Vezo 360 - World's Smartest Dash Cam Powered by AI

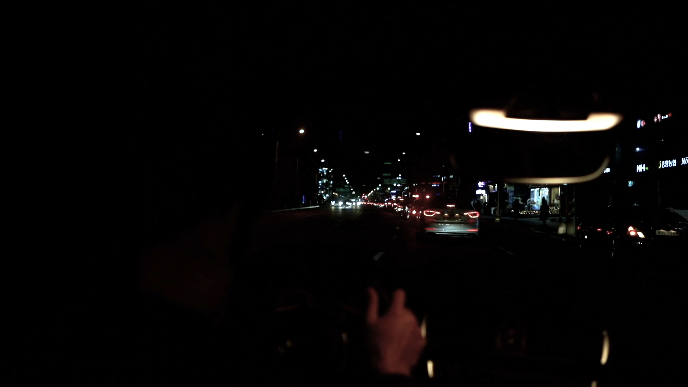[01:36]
Thankfully, Vezo's sleep detection feature uses facial recognition to alert a drowsy driver. That was close.